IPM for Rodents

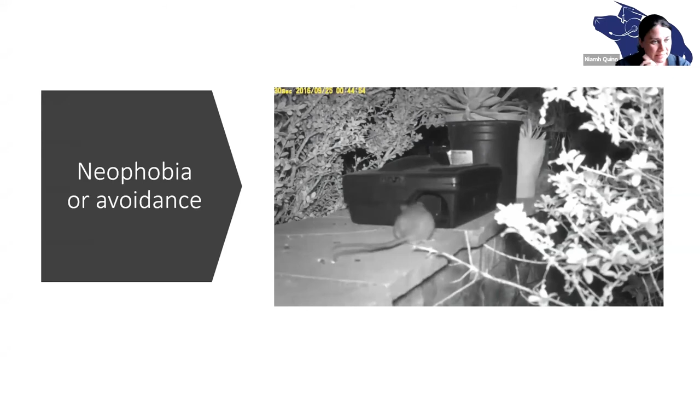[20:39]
Now we know that rats have something called neophobia, or it could be some sort of device avoidance.
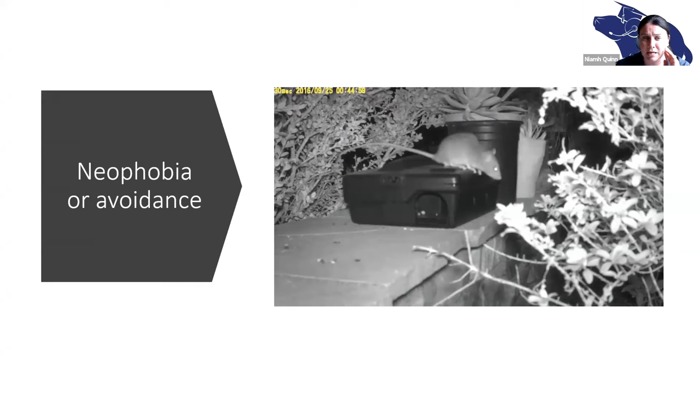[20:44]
It's hard to know, but you can see that this rat is all over this bait station and they just never goes in.
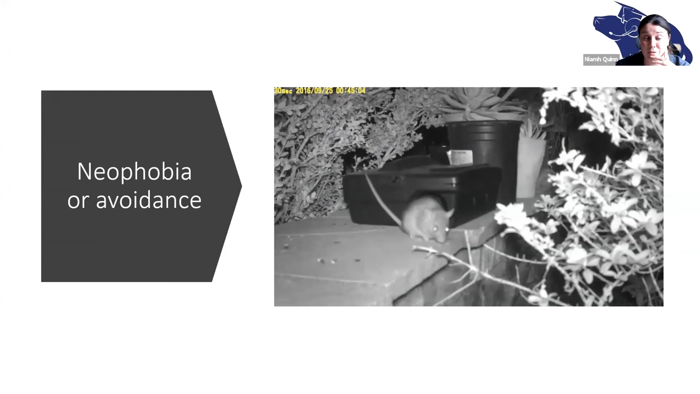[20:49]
And so that's something that we have to try and overcome.
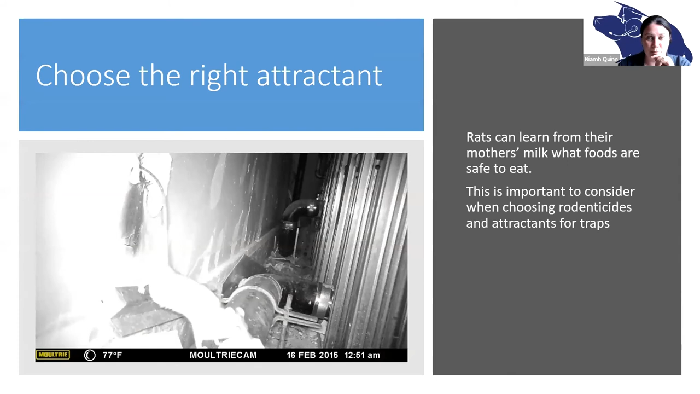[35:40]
And I think it's a Pringle could be a ruffle who knows. And what we know from research is that rats can learn from their mother's milk, what foods are safe to eat.
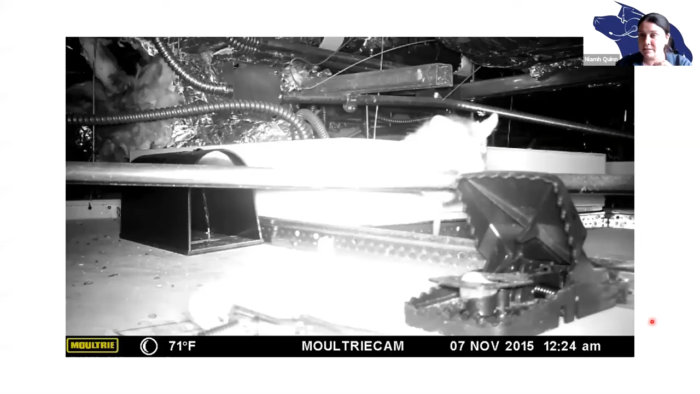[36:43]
And here's an example of how what happens when you overbait a trap. You see the way here, we have the bait cup at the bottom, then we have this grape, and the grape is extending over the trigger. And the whole idea is, is that your bait is supposed to be below the trigger, so the rat can depress the trigger and to get the bait. And so look what happens to this guy. So it doesn't touch the ground, doesn't touch the ground.